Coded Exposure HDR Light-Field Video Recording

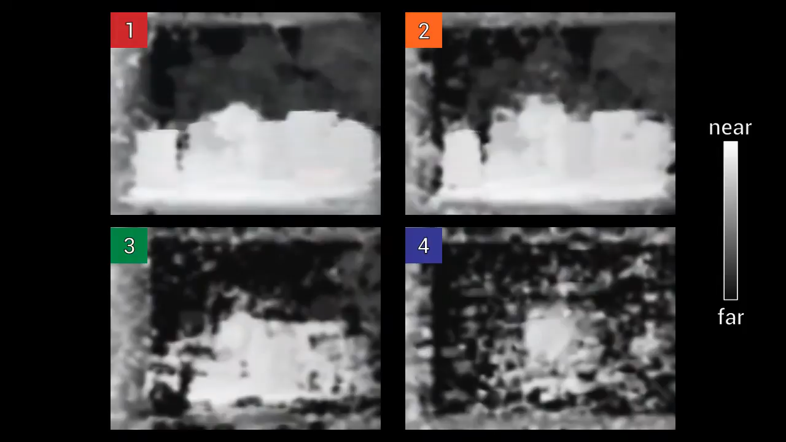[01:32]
Since these depth maps vary locally in quality due
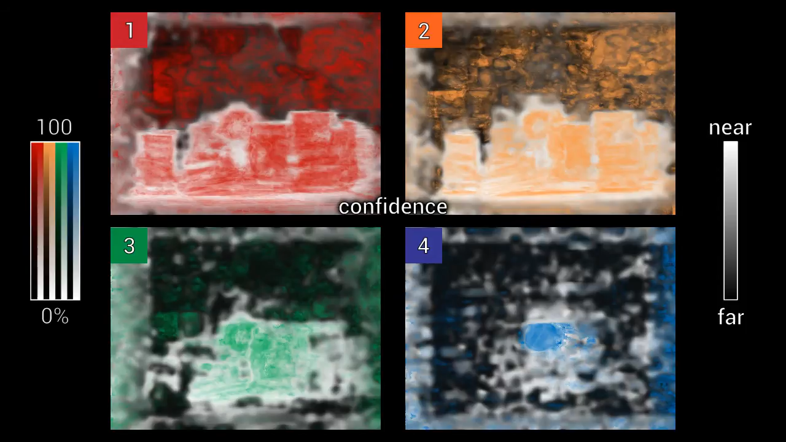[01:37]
to motion blur for the higher exposures and due to low signal to noise ratio for the lower exposures we
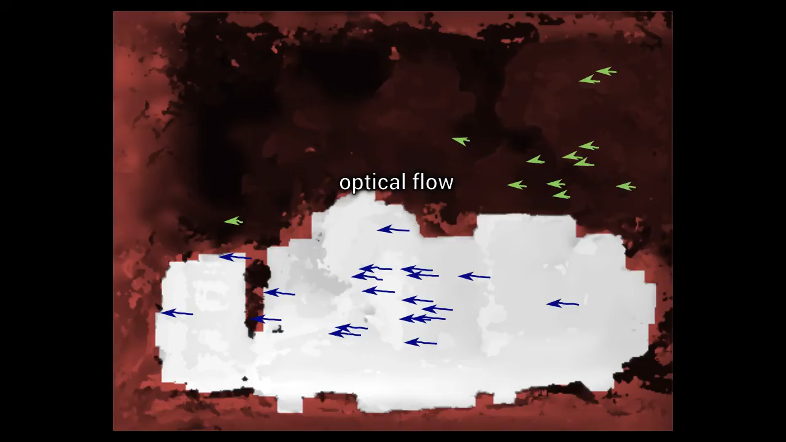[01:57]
Tracking these features allows us to determine the local point spit function that causes motion blur in all exposures.